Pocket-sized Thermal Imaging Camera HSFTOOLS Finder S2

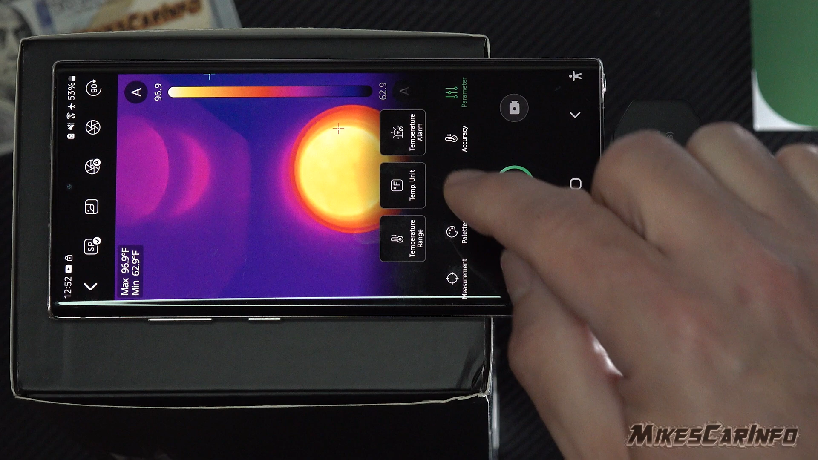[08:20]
On screen: max 96.9°F, min 62.9°F
So let's say you want Celsius. It originally came in Celsius and I'd change it to Fahrenheit.
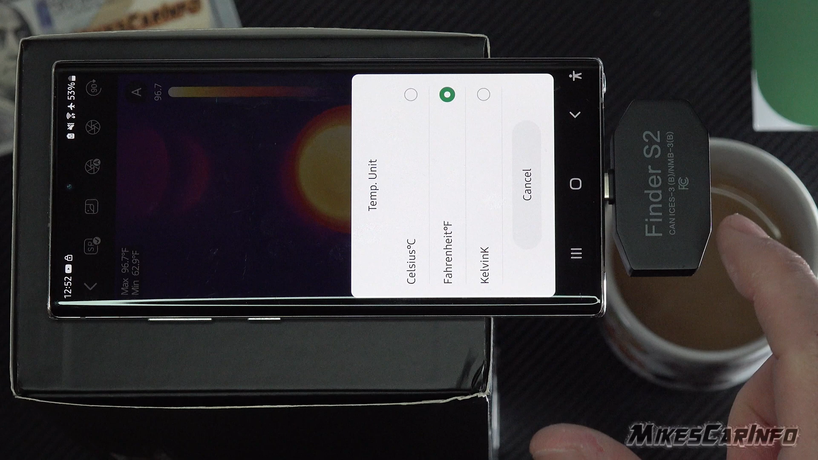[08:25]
You can also have Kelvin if you want.
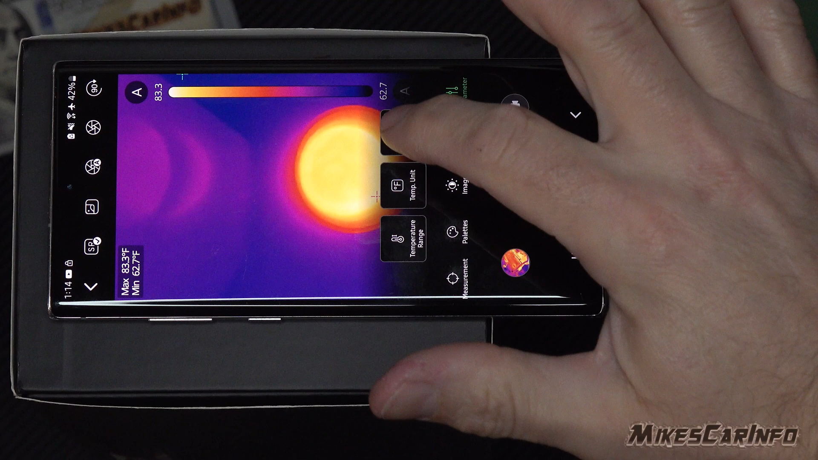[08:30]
On screen: max 83.3°F, min 62.7°F
You also have a temperature alarm, uh, which you can choose high or low alarm temperature. So in the event that you want a, to be like have an audible alert,
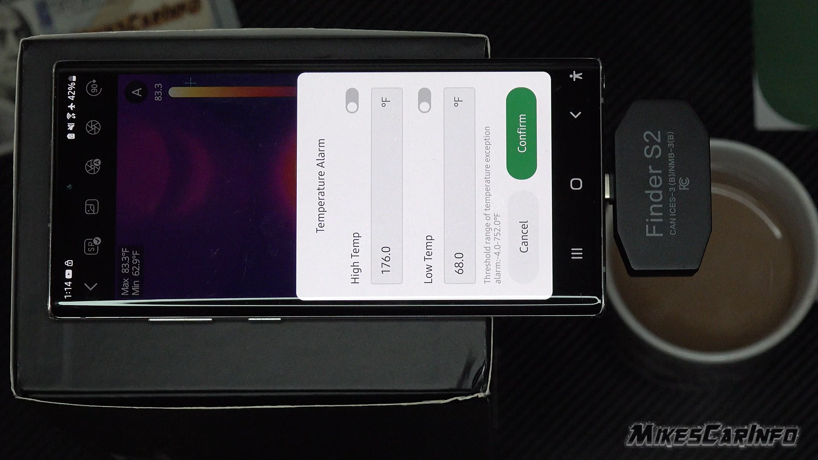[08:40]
On screen: max 83.3°F, min 62.9°F
if there's something on the screen that is either higher or lower than these temperatures. Uh, so you can have that alarm there. Uh, now these up here, you can rotate the image 90 degrees, any orientation that you want, that you need, you can recalibrate.
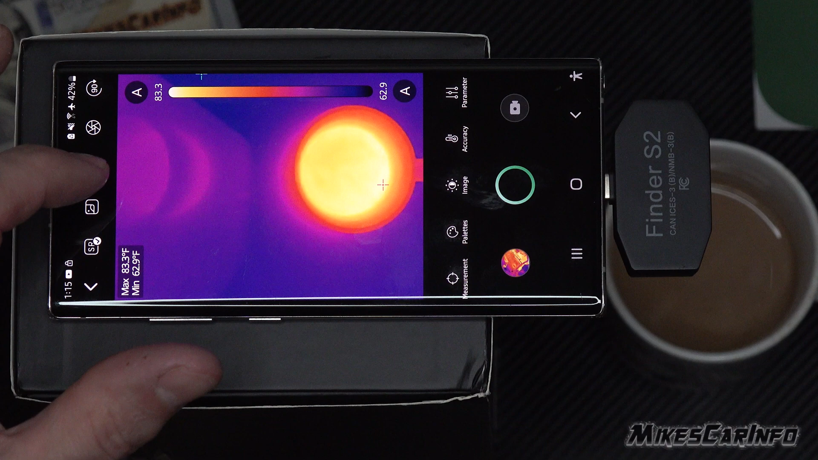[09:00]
On screen: max 83.3°F, min 62.9°F
You notice it'll sometimes freeze and recalibrate. I have the automatic recalibration turned on. You can turn that off, which is pretty cool. So that way, if you start recording, you don't want any kind of stutters or anything. Uh, you can turn brief, you know, temporarily or whatever the auto calibration off, but, and then you can also recalibrate right before you hit record and that kind of thing. Uh, there's also the super resolution, which you can turn on or off, which is a little bit more detail.
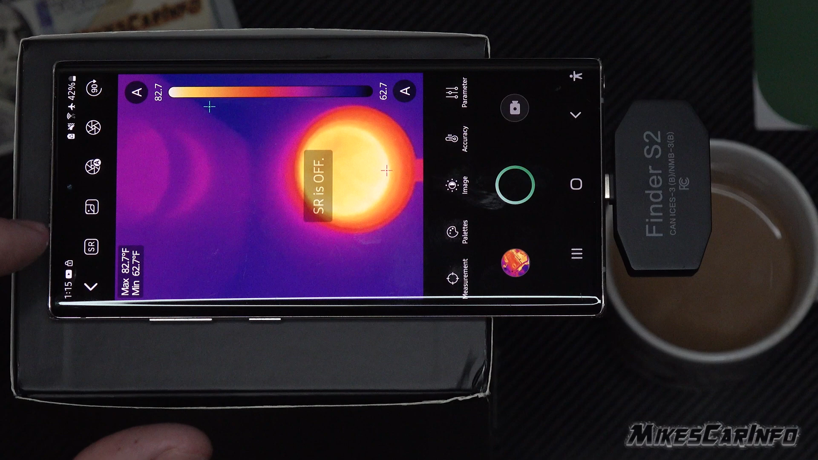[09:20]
On screen: max 82.7°F, min 62.7°F
And then this one right here is a, uh, this is a picture in picture.
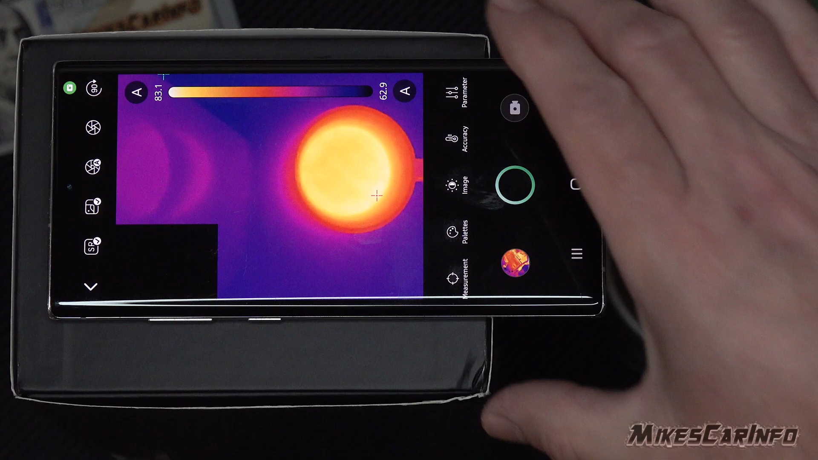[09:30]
So if we hit that, it gives us a view of both the visible camera here and the actual,
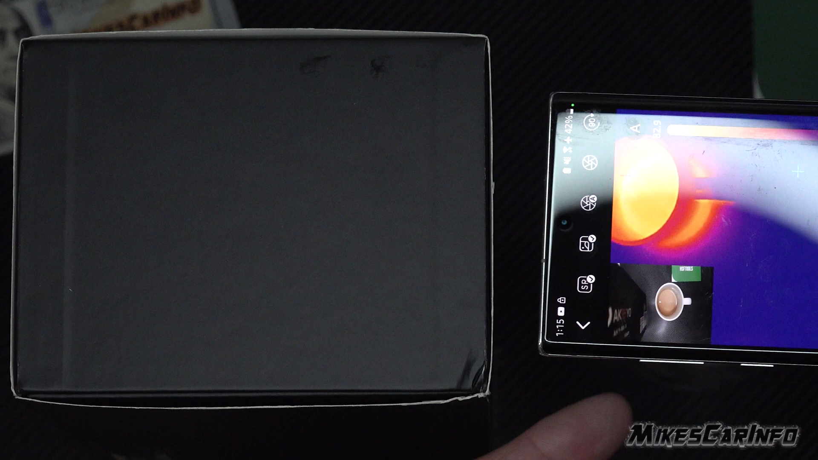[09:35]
uh, thermal imaging,
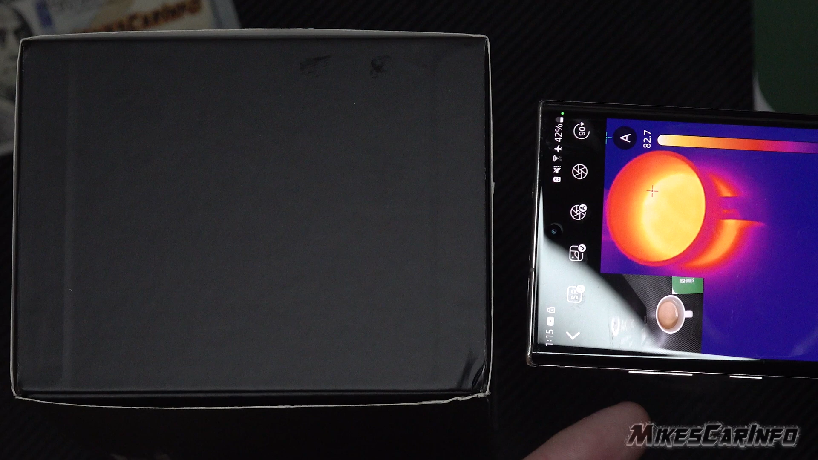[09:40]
but you notice they're not perfectly lined up, but it does give you some context here on that little picture in picture can be useful at certain times,
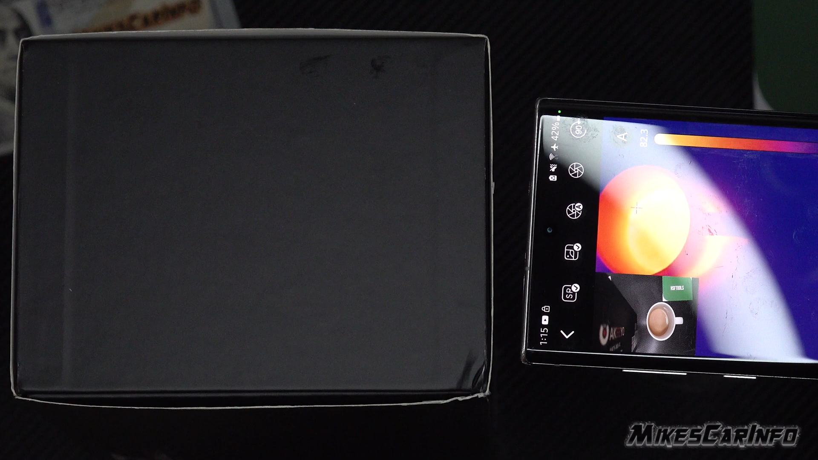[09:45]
especially if you were to
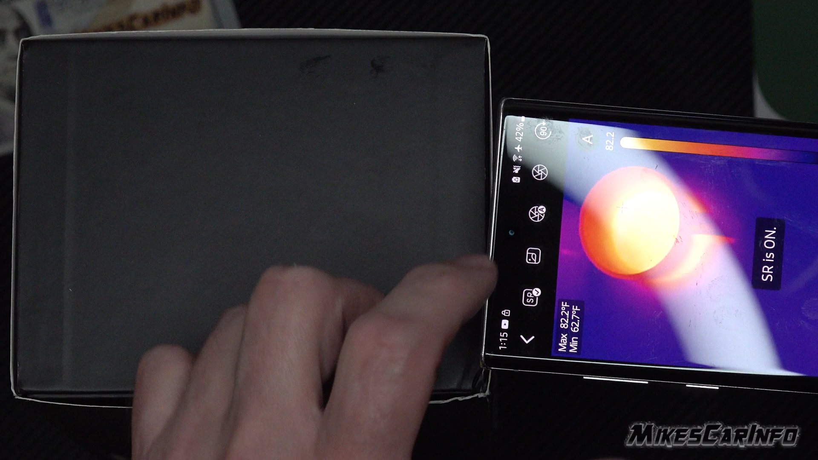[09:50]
On screen: max 82.2°F, min 62.7°F
record and you need to refer back to it. And then you don't have the context of your eyes looking at whatever you're aiming it at. Uh, you can have that picture in picture. That's, that's handy. Now that you notice these little A's right here, and it has this little gradient bar there showing you what the temperatures mean, uh, in relationship. So you have the high and low and then everything in between here.
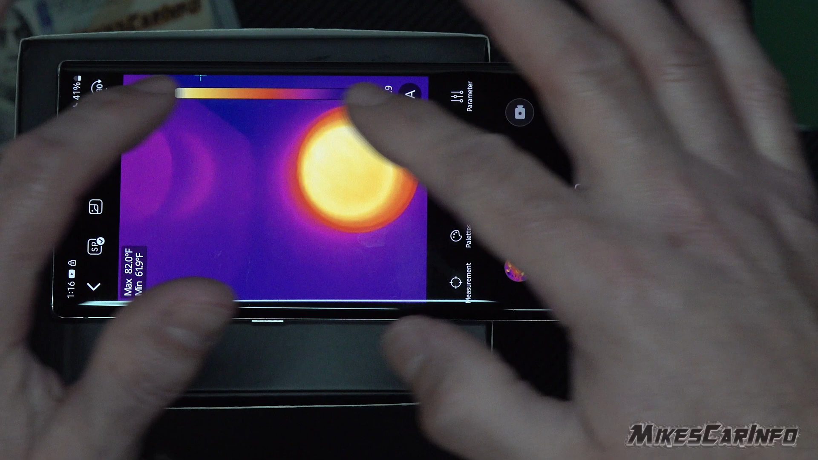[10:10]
On screen: max 82.0°F, min 61.9°F
Uh, but let's say you wanted to only have, you wanted to have higher temperatures pop out. And, um, uh, so what you can do is you can choose higher low here.
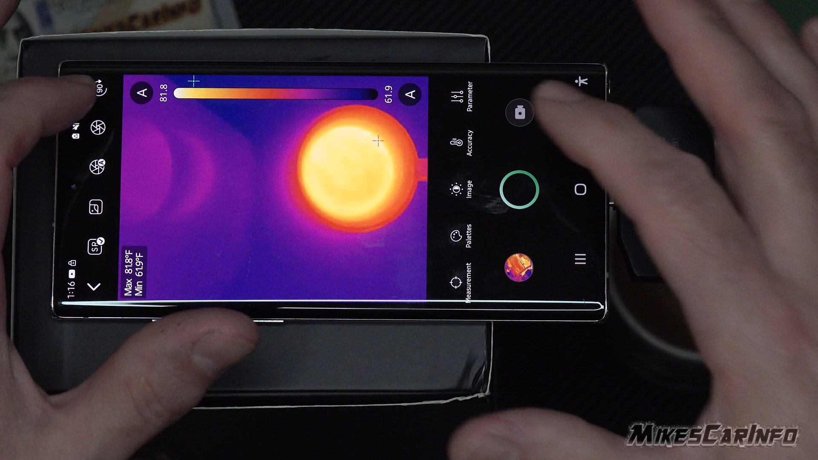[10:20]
Uh, so let's go to the low and we can go ahead and raise the low temperature. Um, so let's go ahead and grab a hold of it.
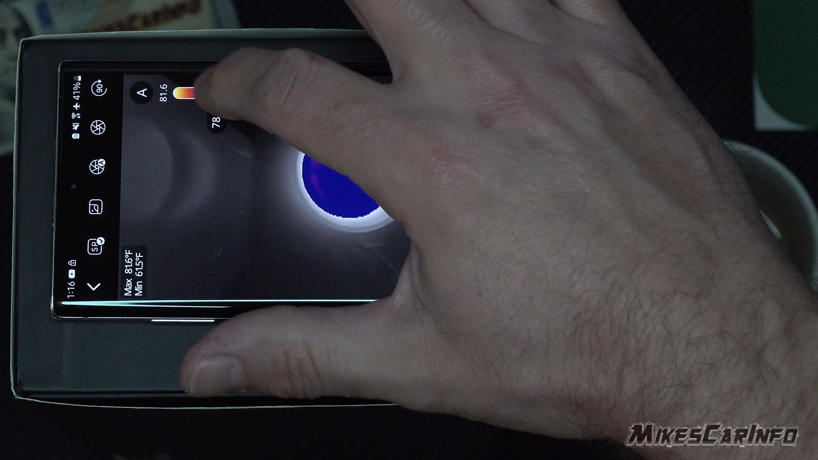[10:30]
There we go.
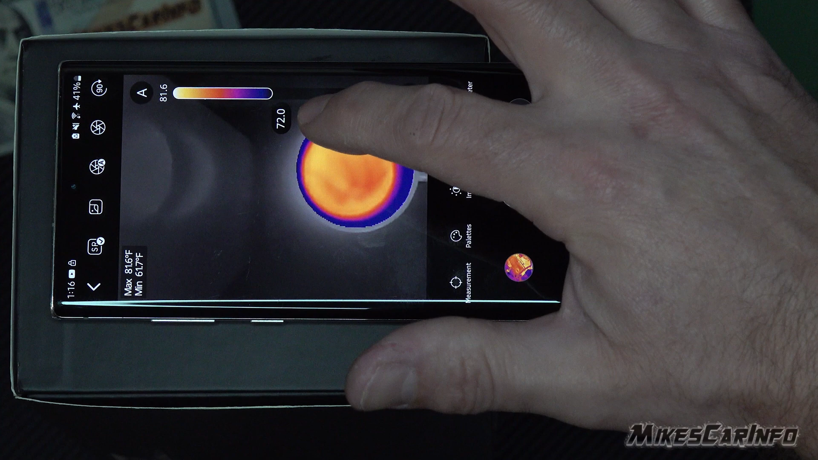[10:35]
And, and let's say we want to have anything over 72 degrees pop out and everything else will be just like a black and white gradient.
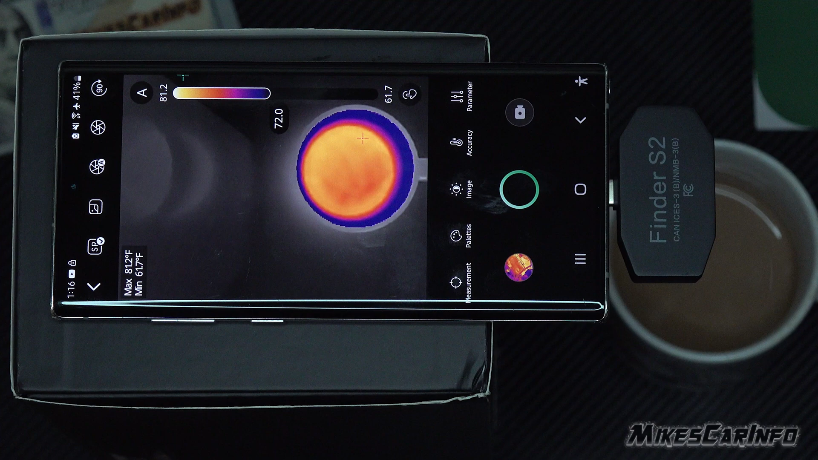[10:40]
On screen: max 81.2°F, min 61.7°F
Uh, we can, we can raise or lower this temperature and we can go much higher if we want.
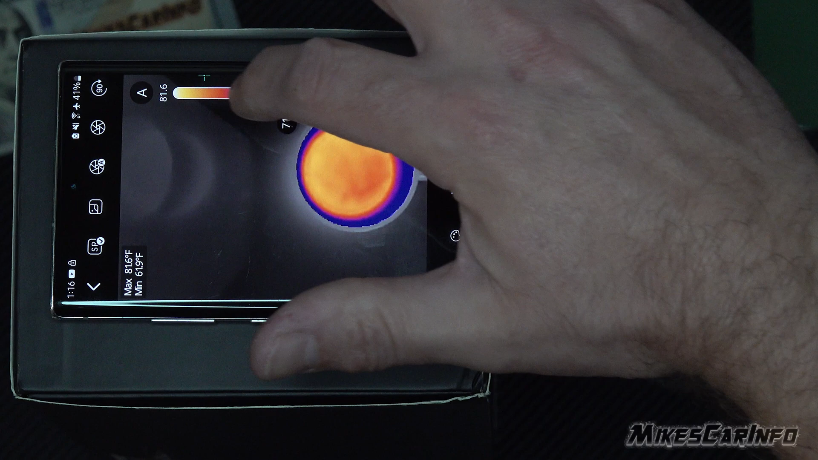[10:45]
So any, you can notice the coffee is the only thing now in my hand,
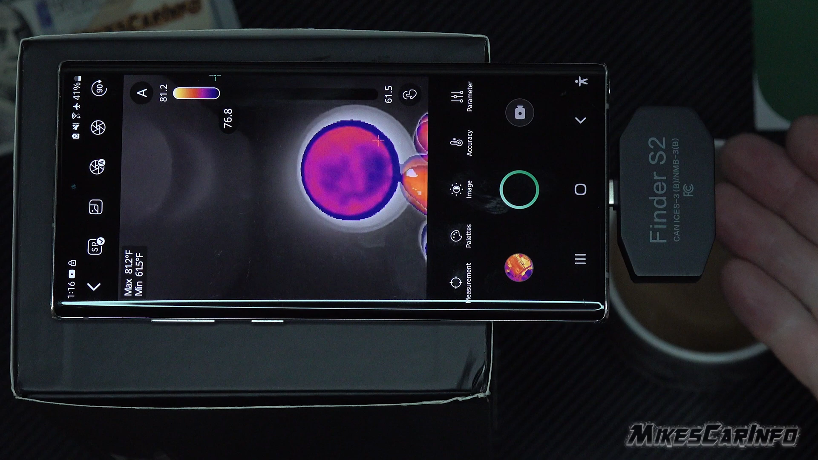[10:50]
On screen: max 81.2°F, min 61.5°F
everything else is a gray and it's popping out that one color.